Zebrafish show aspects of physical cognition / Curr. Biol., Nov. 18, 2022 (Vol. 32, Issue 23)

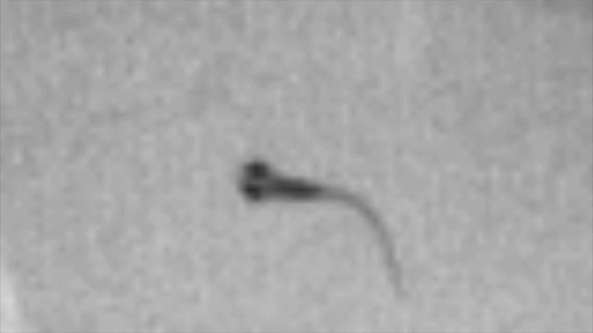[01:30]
In the dark, fish consistently collided with barriers, suggesting that they use vision to keep track of barrier locations.